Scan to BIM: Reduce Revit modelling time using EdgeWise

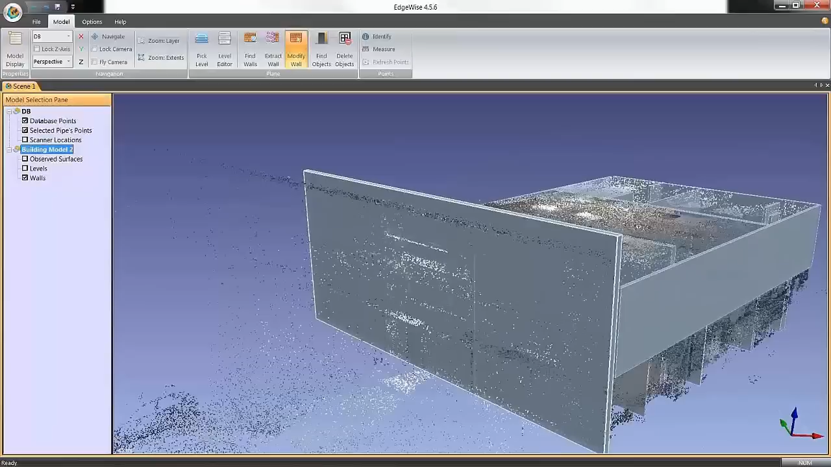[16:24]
we have some glazing units here at the top so
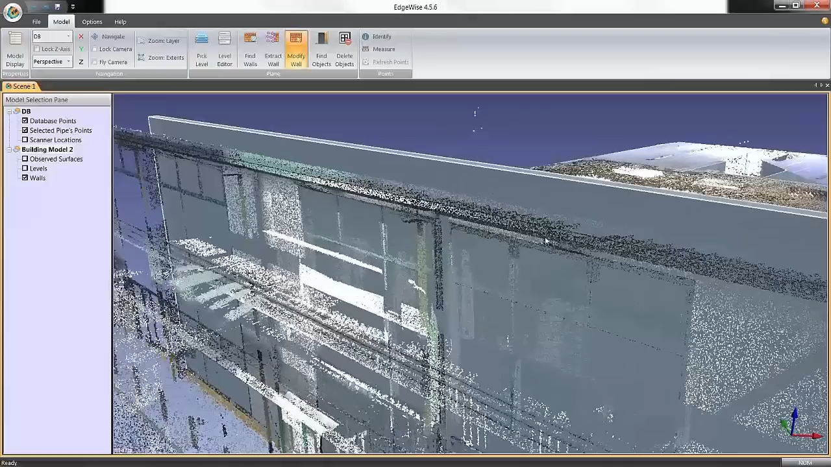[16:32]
what I'm going to do here is I'm going to turn my observe surfaces back on and turn my wall units off I'm going to ask it to
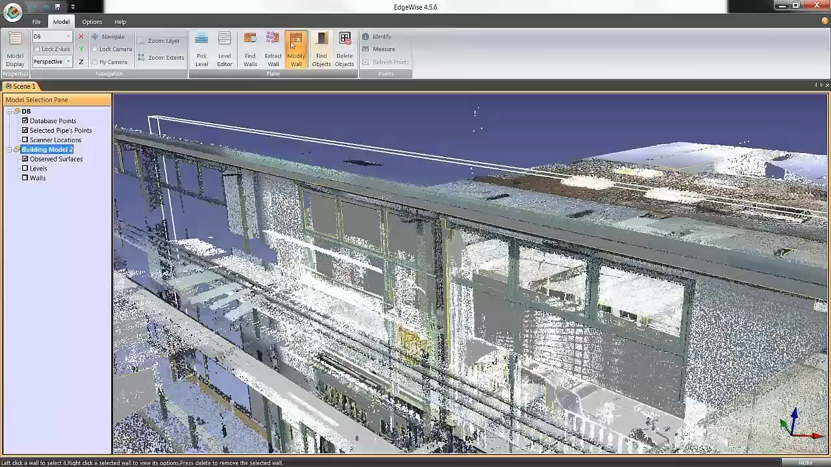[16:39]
find some objects and the objects I'm going to ask it to find windows and I'm going to ask it to use this surface here sorry this surface here and then I'm going to use I'm going to create a template and how I create a template is I just draw a crossing box
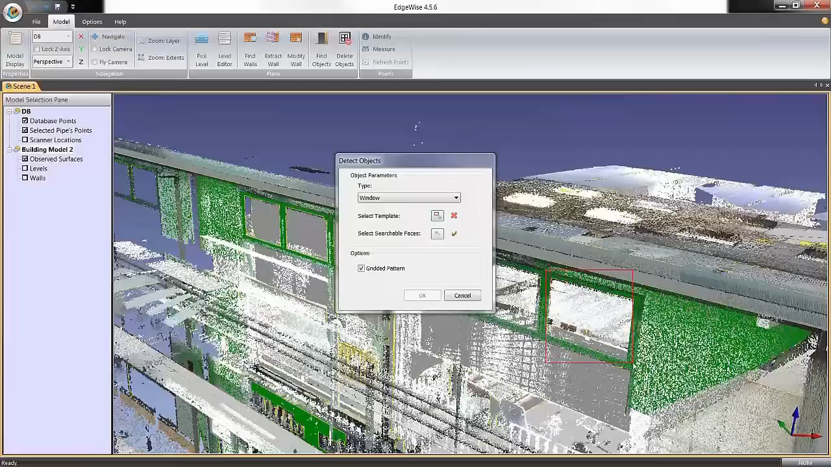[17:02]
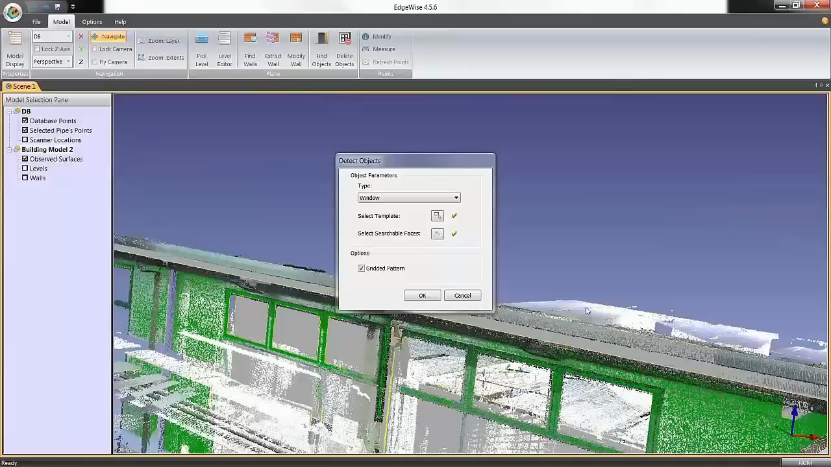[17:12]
if there was any doubt that this is a live demonstration that should now be omitted
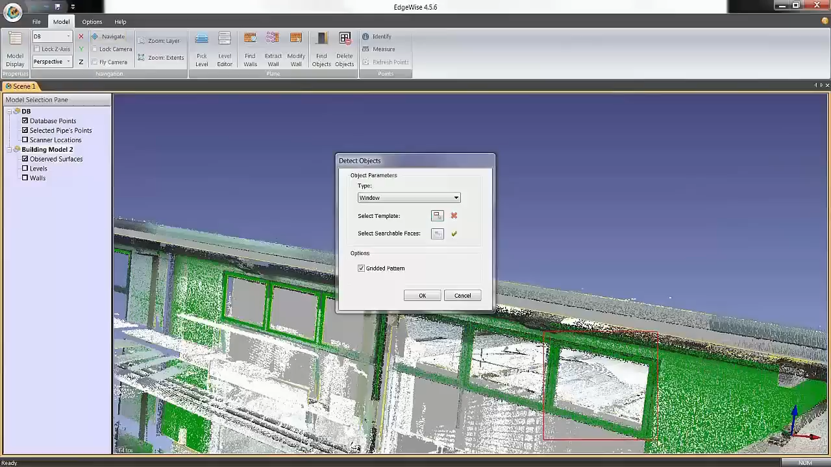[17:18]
as a doubt so I'm just going to draw a crossing box over there it's quite difficult to see but it's actually highlighted and the the window so I'm just going to press ok and
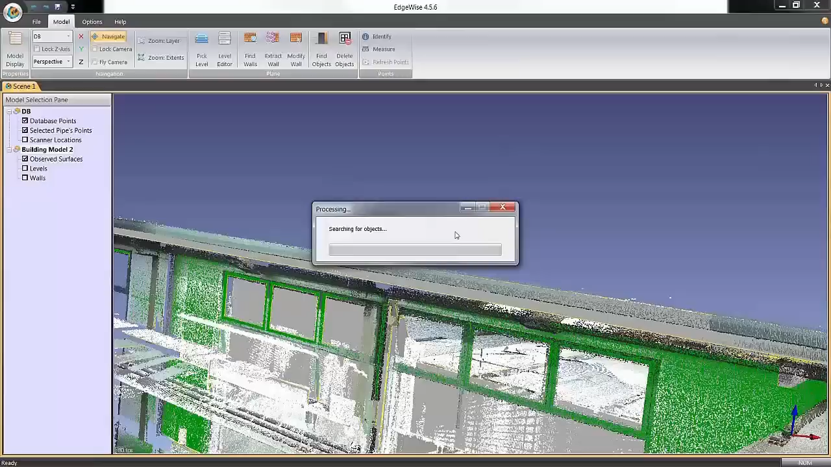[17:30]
it'll take a second just to go through and it's found the windows it's got a few of those these are probably slightly different size but it's gone through and picked up a load of them and you would do that two or three times to get the to get the various variations of that but I'll leave that as it is for now just for time purposes
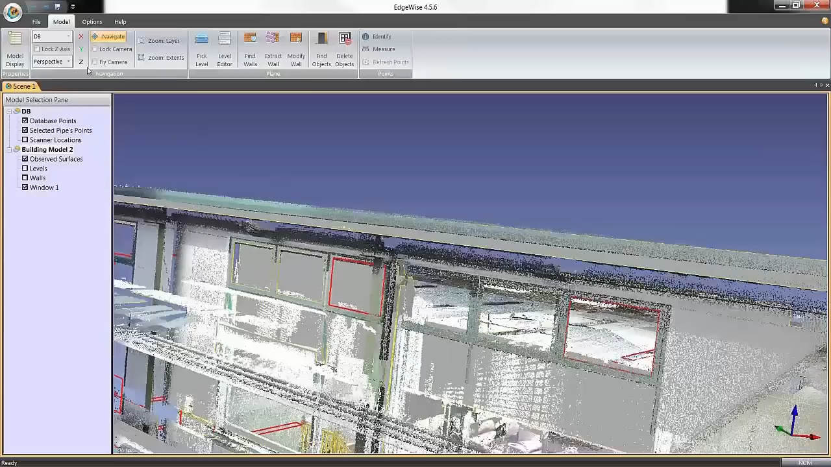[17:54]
so I'm just going to take my database away again and we are services and bring my walls in okay
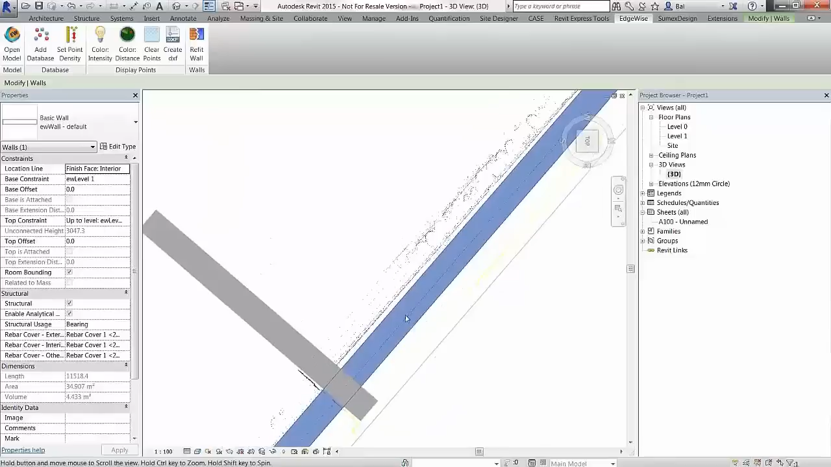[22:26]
are actually in the wall obviously are flush with the wall and the blue and yellow points are away from it so if I go to refit wall here I have another a number
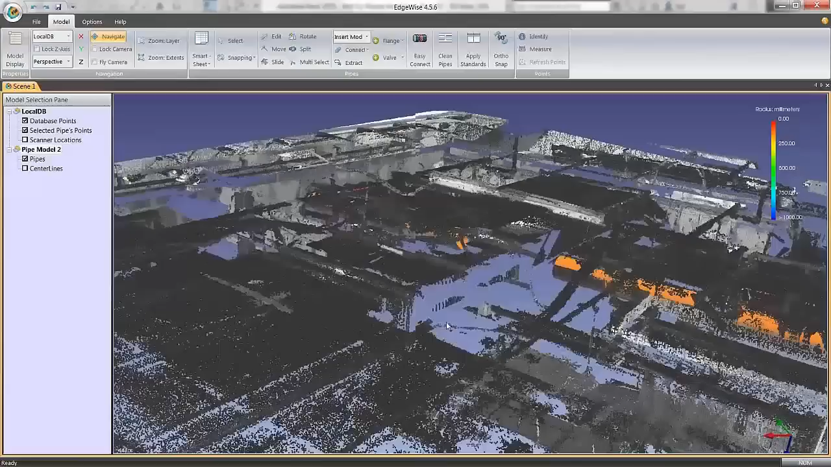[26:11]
what it's done here is it's detected a number of these pipes and ducts and conduits and conduits already but those it misses we can actually go and we can actually go and have it detect them for us so I'm just going to come into this into this area here
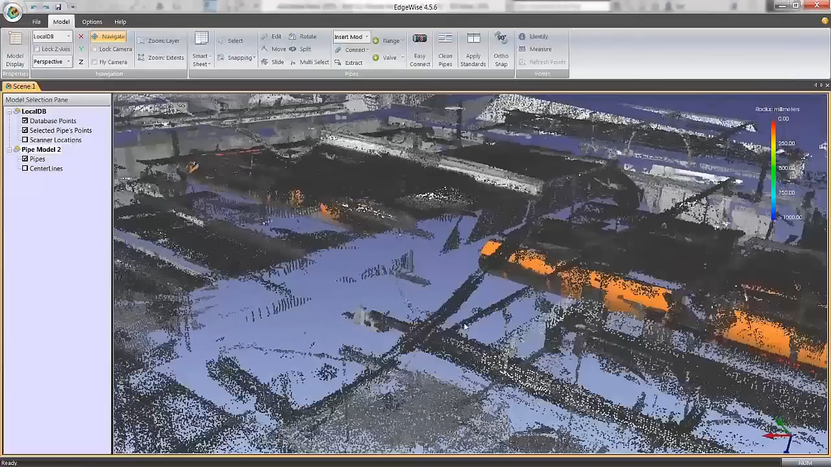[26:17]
so hopefully that's coming through there is a pipe element here but the software has not picked it up mainly because I had the density of point detection turned right up when I did it so what I'm going to do here is I'm just going to go into the extract mode and what you do is all you need to do is you need to just draw a box over enough points that it can actually recognize it so I'm just going
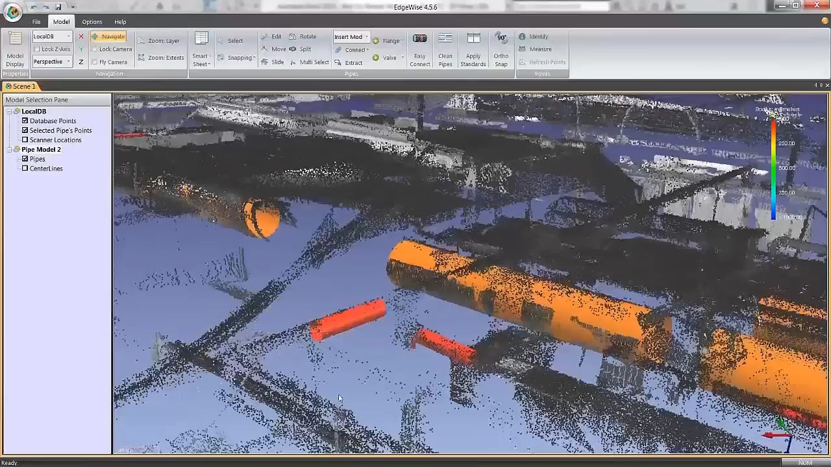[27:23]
and sometimes we're going to try this last one as well maybe push my luck yep I thought it was there's no not enough points in that space but you can go and connect those up now the other thing that this software has is it has what we call smart sheet technology
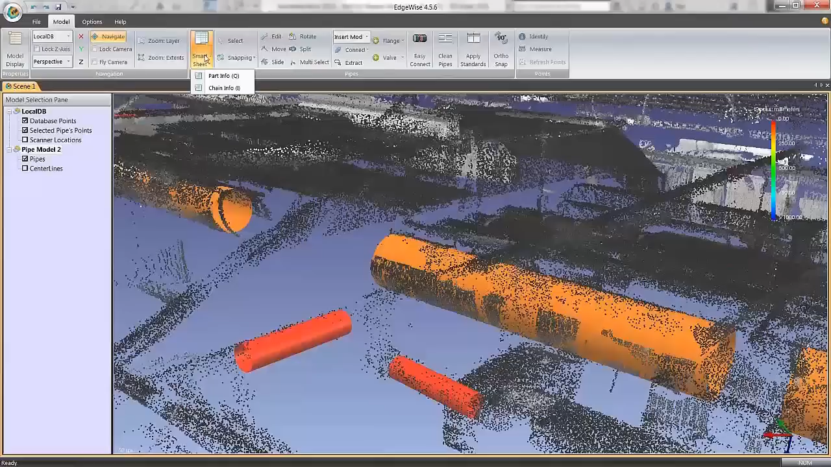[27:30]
so what I'm going to do here is I'm just going to go into the smart sheet screen
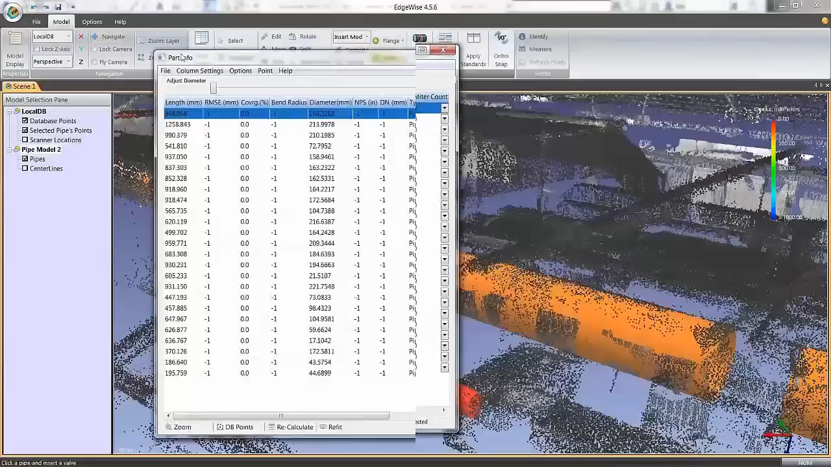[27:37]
and it brings up this it brings up this dialog box in this dialog box I can see every single pipe that is
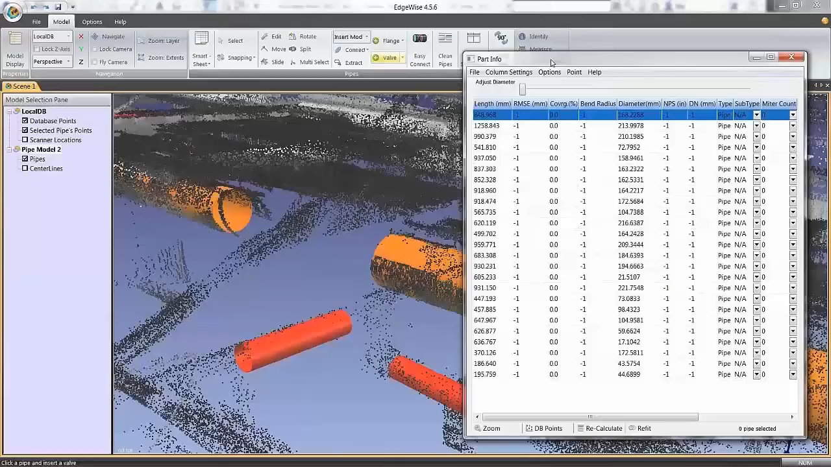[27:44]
detected within my software within my model sorry and I can actually run through these quite quickly and you can see it highlights them for me now
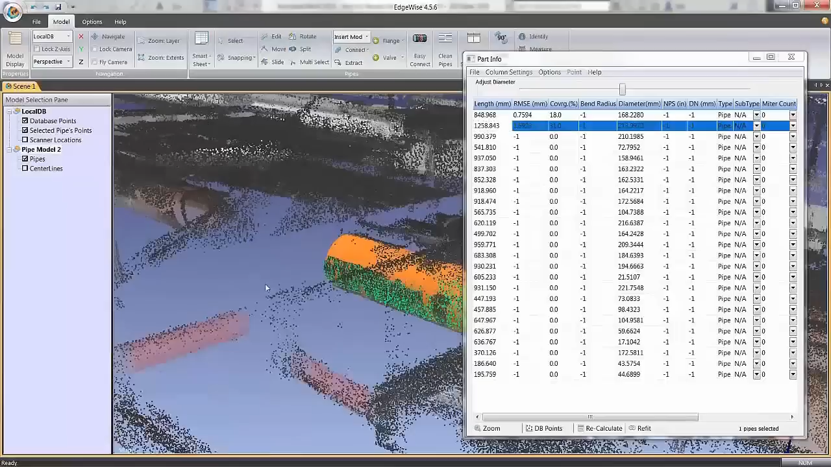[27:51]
I can switch this into what we call inspection mode
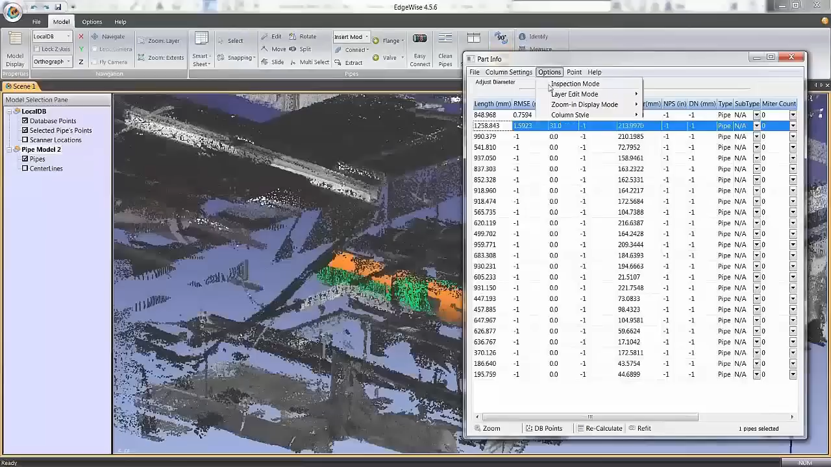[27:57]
and if I go into inspection mode I can switch it into barrel view now when I click on the
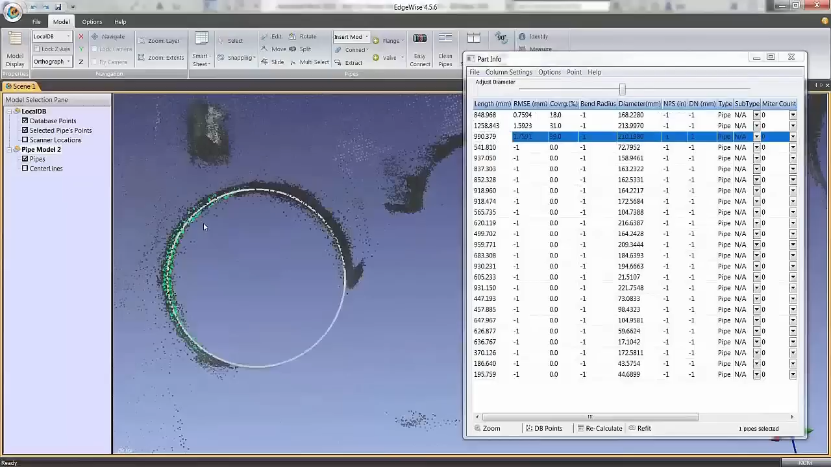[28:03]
pipe it's going to show me the actual view down the actual pipe itself and
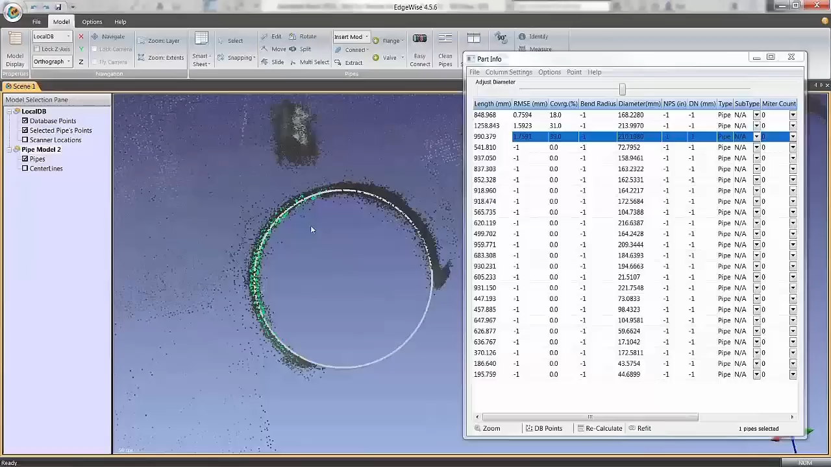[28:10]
we can see what points it used to detect that pipe conduit or ducting